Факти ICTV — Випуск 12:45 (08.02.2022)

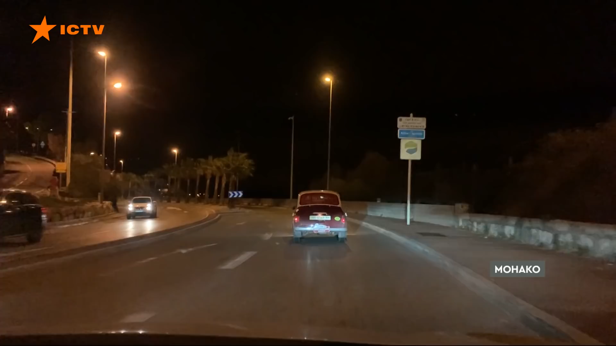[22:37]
Один з автомобілів ЗАЗ заглох посеред траси. Москвича не витримав акумулятор.